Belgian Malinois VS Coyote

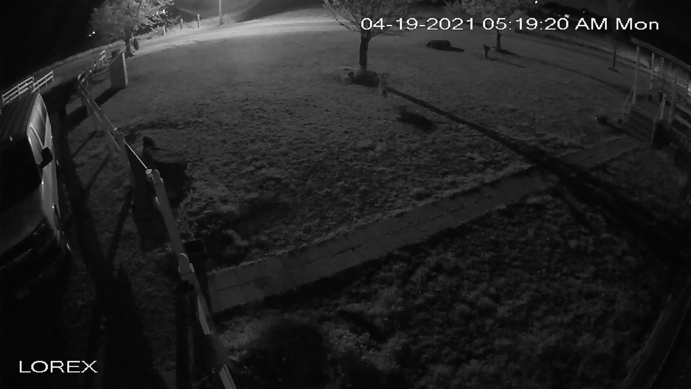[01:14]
This first part right there you saw the coyote chasing Justice and Mercy. At the top there you'll see the coyote and then Mercy just to the left. Coyote's moving center screen. I think the coyote's trying to draw her in. Anyway there's Mercy. She comes out. She's going to confront and start barking at the coyote. You can't really see her. She's right behind that tree up there.